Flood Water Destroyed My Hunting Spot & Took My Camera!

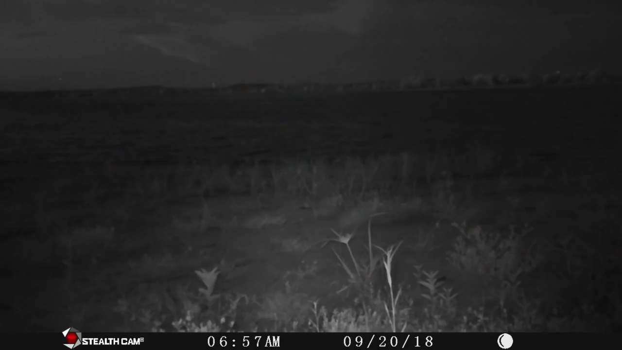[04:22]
to be seen again we have the culprits look at that I can see your little little tail there buddy everything that you see right here all the way to the water's edge is now
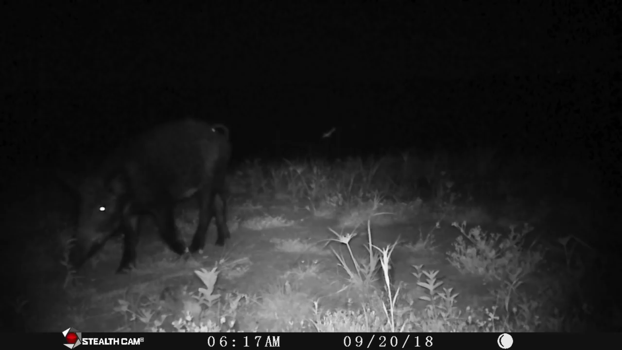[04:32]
underwater and up to the camera lens is underwater so massive massive flooding I've been wanting to set up this hunt finally getting them dialed in where I knew they were coming in at certain times and I wanted to do a beach hunt I think that would
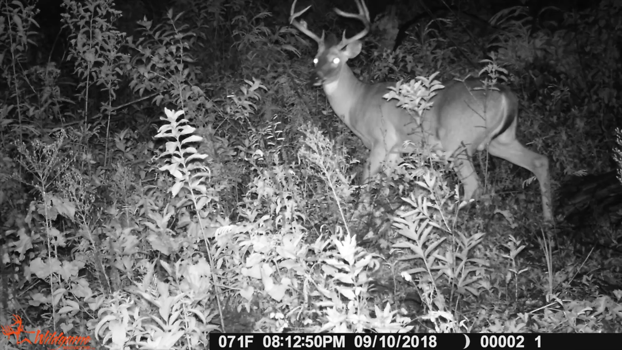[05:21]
buckhorn is gonna be there oh there you are buddy there you are right off the bat he's there hi to my and his first point after his brow time is gone on his right side so he's got an extra one growing and then he's got one missing so he's very distinct he's covered the camera I mean he's there he's every night he's working early he's working